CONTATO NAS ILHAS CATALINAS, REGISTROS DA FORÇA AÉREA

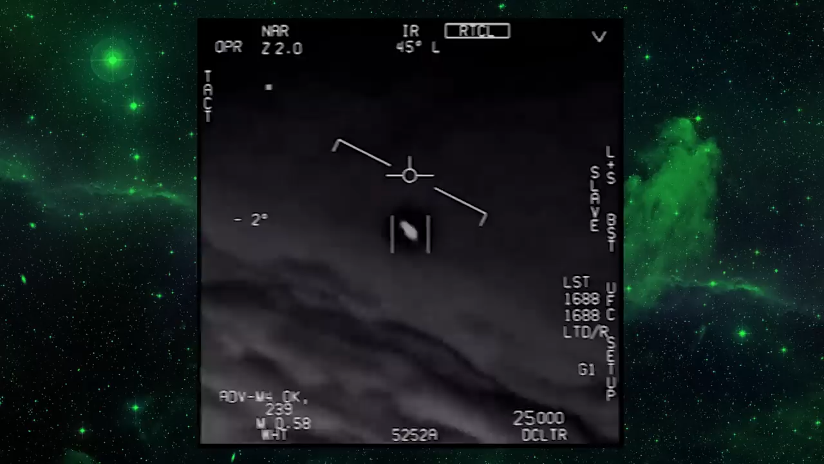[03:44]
Esse objeto era alongado, sem asas, sem meios de propulsão visível, e ele foi apelidado de Tic Tac, uma referência exatamente à bala Tic Tac. O objeto se locomoveu em uma velocidade incomum e também caiu de 80 mil pés para 15 metros próximo ao mar em apenas 1 segundo.
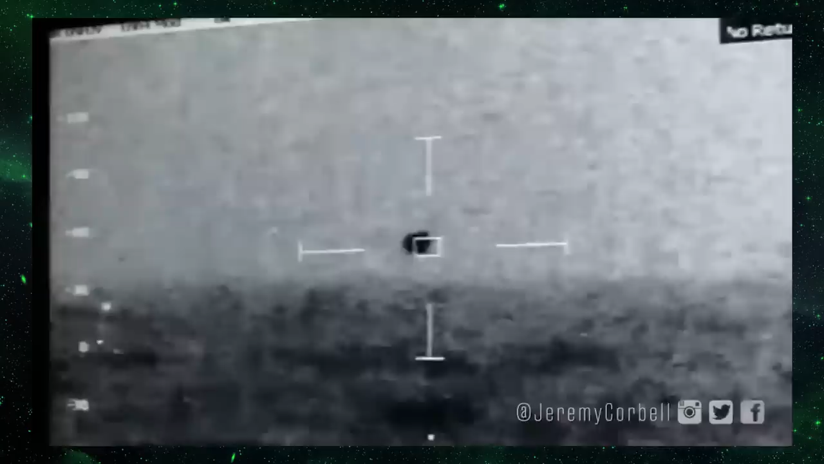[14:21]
O USS Omaha estava passando pelas águas próximo da região de Catalina quando o seu radar identificou um objeto estranho. As câmeras mostravam um objeto esférico, sólido, de quase 2 metros de diâmetro, novamente sem nenhum tipo de propulsão aparente, sem asas, ou hélices,
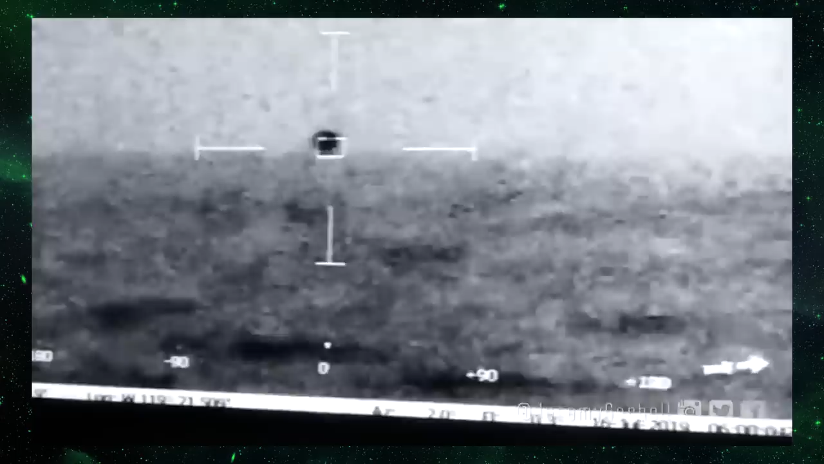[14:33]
que estava sobrevoando o oceano a uma velocidade estimada de 254 km por hora e depois mergulhou na água.
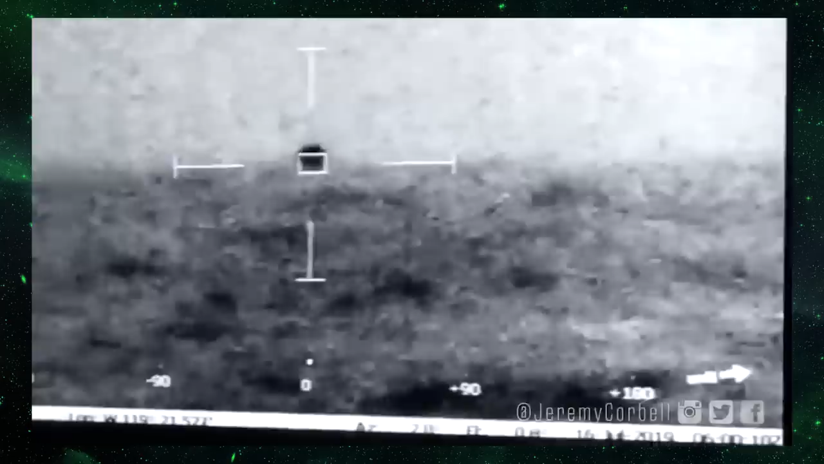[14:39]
Buscas foram realizadas no local e nenhum destroço foi encontrado.